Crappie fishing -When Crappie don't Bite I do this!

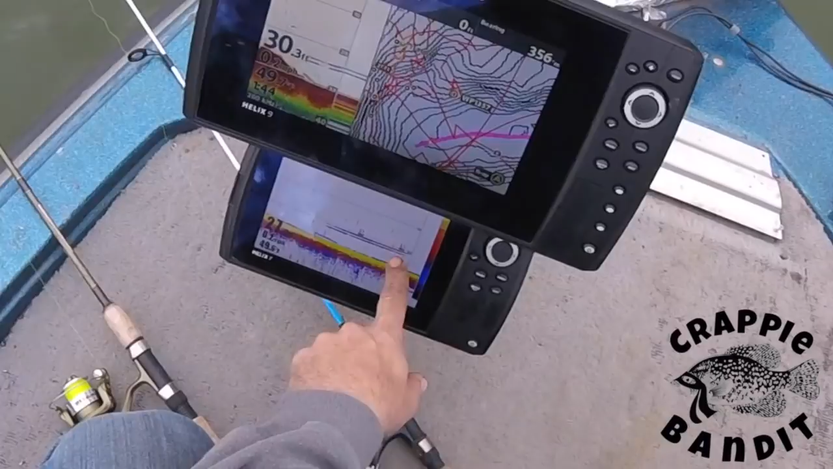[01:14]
sensitivity turned way up so I can see where the fish are you see this line right here is holding fish suspended so what we're gonna do is we're gonna drop down right by the transducer and as we lower our jig we're gonna see it because I got the sensitivity turned way up you see it falling right there
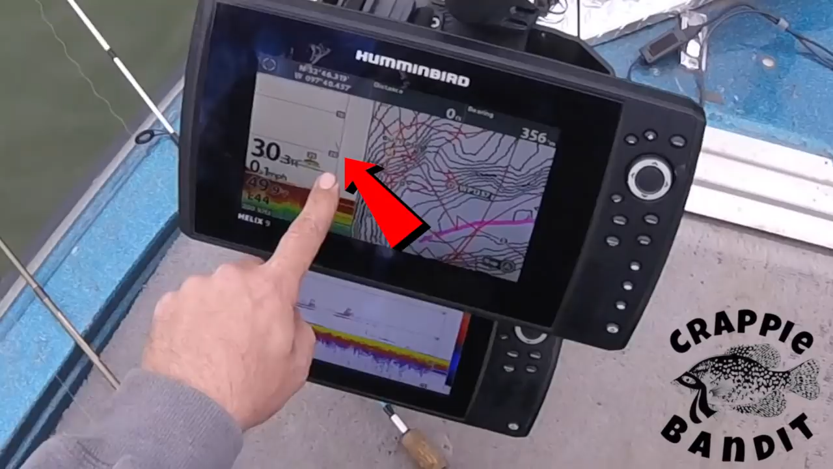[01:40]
there's our jig I'm gonna bring this thing down where the fish were about right there you see I'm bouncing it there's my jig
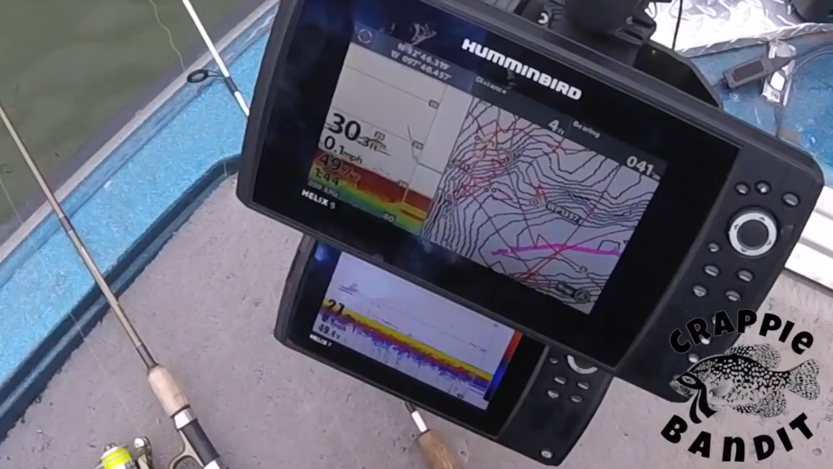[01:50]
let's lock that down let's bring it up just a little bit and we're gonna set this to the side that way we know we have our depth